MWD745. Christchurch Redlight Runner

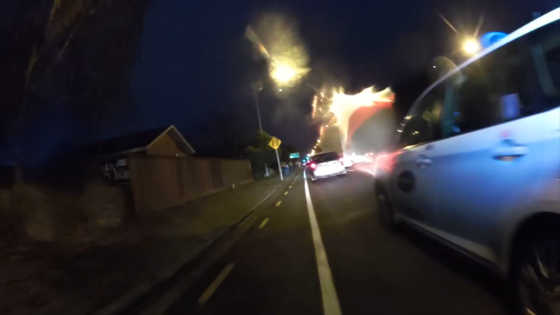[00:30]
MWD745. You just ran a red light, you weak prick.